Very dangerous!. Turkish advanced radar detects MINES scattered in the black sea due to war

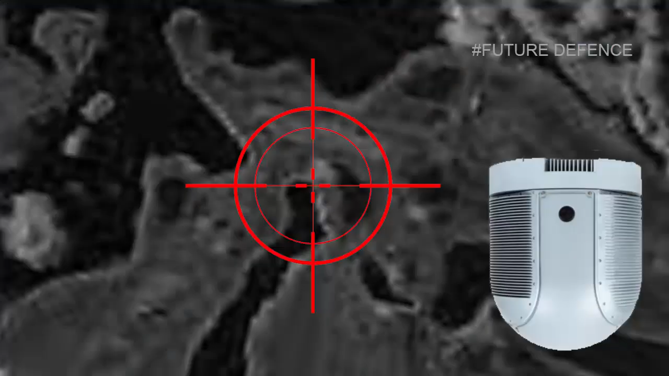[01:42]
Milsa, which can detect and track moving targets on the ground in the target detection function, allows for images with a resolution of up to 30cm regardless of distance.